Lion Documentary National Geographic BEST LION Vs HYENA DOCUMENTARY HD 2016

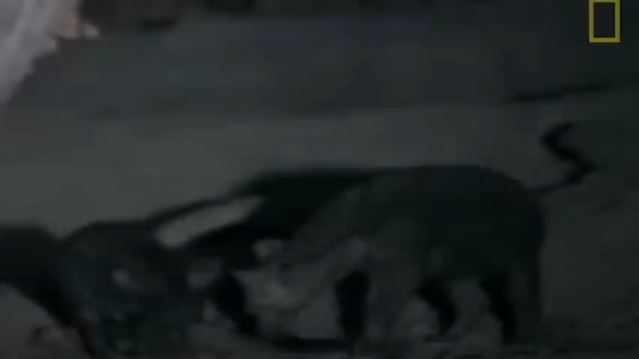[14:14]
but even down here they have enemies and competition among the cubs can play itself out in the most gruesome way the princess has killed her sister
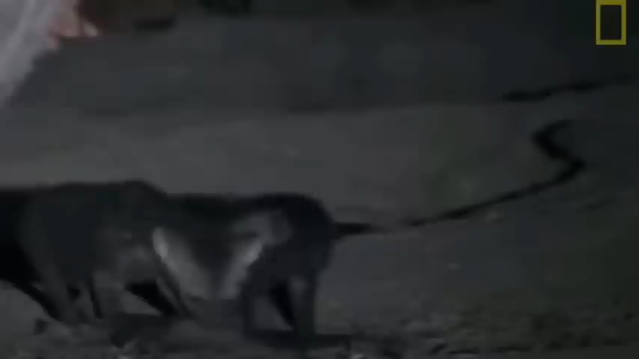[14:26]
as soon as they can hyena cubs will try to kill each other
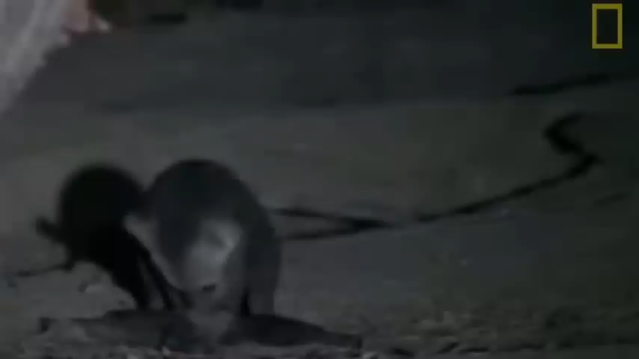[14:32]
from the moment of birth the first born or more dominant has an inherent aggressive drive to kill its nearest competitor it is genetic selection hyenas are the only mammals known to carry out this kind of fratricide